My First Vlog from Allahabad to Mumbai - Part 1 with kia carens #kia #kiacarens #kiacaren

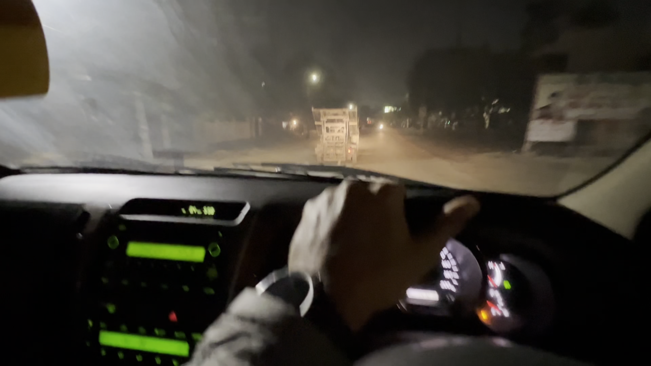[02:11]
तो आप लोग बने रहिए, आप लोगों को रास्ता दिखाऊँगा। तो इस टाइम जैसा कि देख रहे हैं आप, सुबह के बज रहे हैं 6 और रोड एकदम सन्नाटी है।
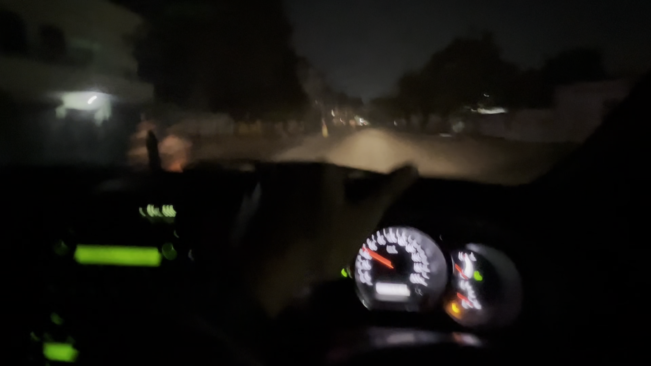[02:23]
तो हम लोगों ने सन्नाटे का टाइम चुना है कि सन्नाटे वक्त में निकल जाओ बेहतरीन।